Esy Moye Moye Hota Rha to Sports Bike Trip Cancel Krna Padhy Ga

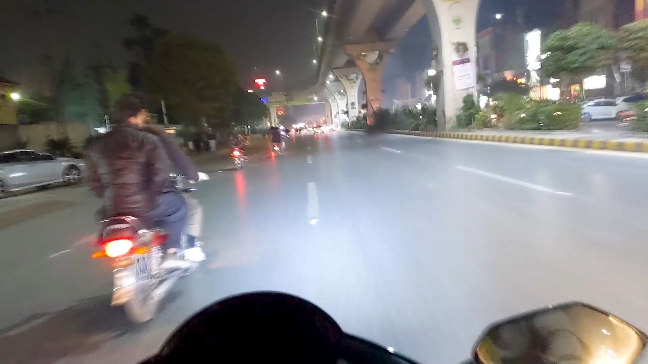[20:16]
बाई हाँ बाई लेफ्ट साइड पे, तो यहीं पे हनी भाई कह रहे कि मैं खड़ा हूँ नीचे,
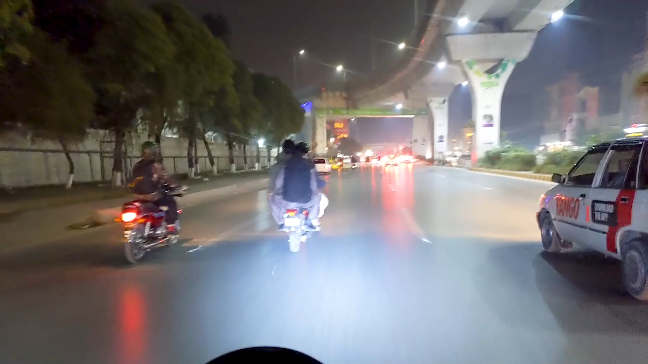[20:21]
अब वो सामने नजर आ गए मुझे, आगे आगे आगे आगे